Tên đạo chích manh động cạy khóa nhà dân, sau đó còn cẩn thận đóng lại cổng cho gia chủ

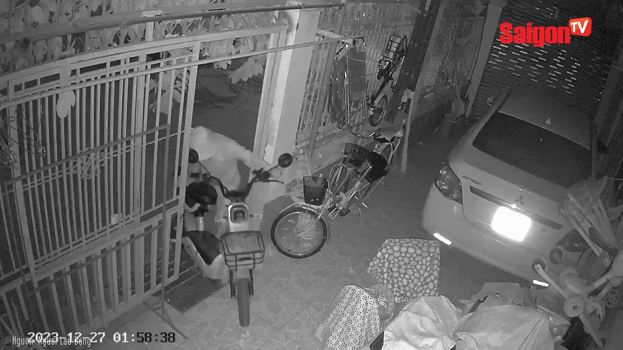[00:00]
Tên đạo chích manh động cậy khóa nhà dân, sau đó còn cẩn thận đóng lại cổng cho gia chủ. Khóa cửa là lớp bảo mật đầu tiên giúp chúng ta bảo vệ sự an toàn cho ngôi nhà. Sông hiện nay có một thực trạng đáng báo động rằng lớp bảo mật này dễ dàng bị phá nhanh chóng chỉ bằng những vật dụng vô cùng đơn giản, được chia sẻ từ kinh nghiệm của chính những tên siêu trộm và tràn lan trên khắp Internet. Trong lúc chủ nhà đang ngủ say thì đối tượng táo bạo đột nhập trộm cắp. Bàn đêm, mọi người cần chủ động đem tài sản có giá trị vào trong, hạn chế để ngoài sân rất dễ bị trộm.